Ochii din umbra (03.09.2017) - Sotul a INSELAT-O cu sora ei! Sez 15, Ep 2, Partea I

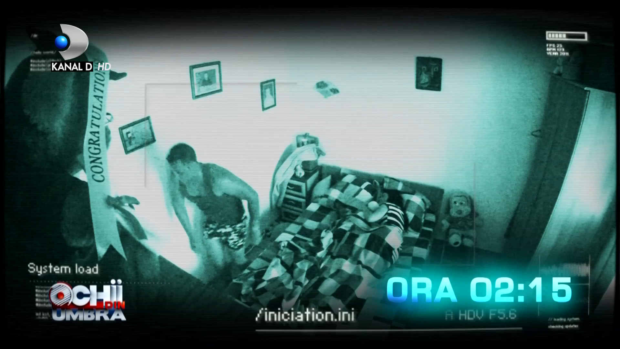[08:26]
Detectivii observă că soțul Florentinei caută într-o geantă.
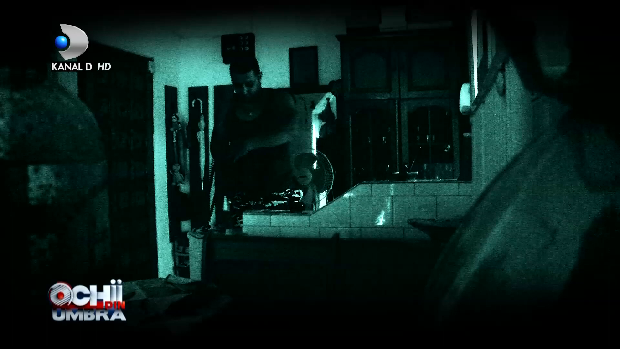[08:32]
Oare și-a amintit în plină noapte că a uitat ceva, iar acum vrea să verifice dacă este totul în regulă? Din câte vedem, caută în portofel.